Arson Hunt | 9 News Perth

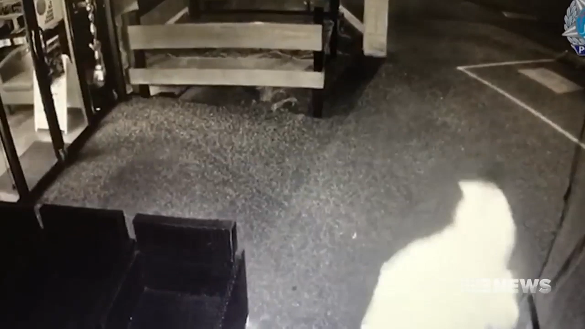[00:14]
two thugs smash their way into the Perth hookah lounge in East Victoria Park around four o'clock yesterday morning. One using a chair to break through the glass while the other keeps watch.
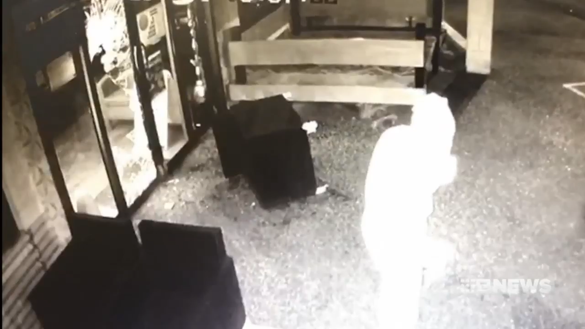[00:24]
Seconds later, an explosion.
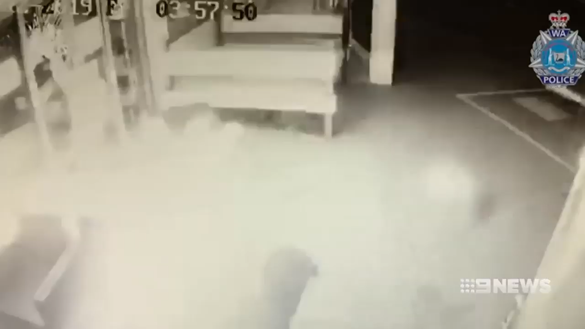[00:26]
Security cameras captioning the arsonist hot-footing it down the road fleeing the business with his shisha blaze.